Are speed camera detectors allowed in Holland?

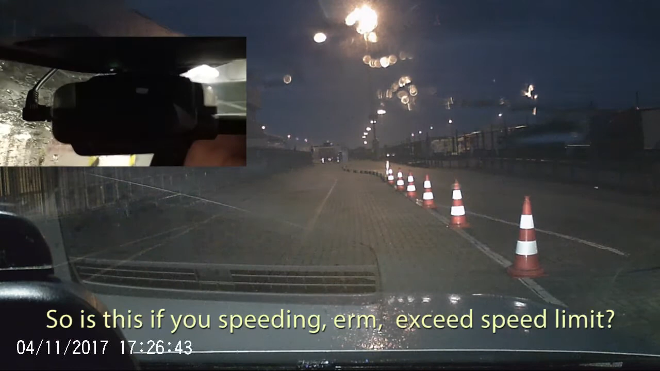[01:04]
Hello. So is this for if you're speeding, exceeding speed limit? No. If you do, yes, it shouts at you, but okay. It tells you, even if you're not speeding, it tells you there's a camera, be careful. Okay, but in Holland it's forbidden, huh? It doesn't work here, there's no database for this area, it's only okay. England. What's that on your mirror?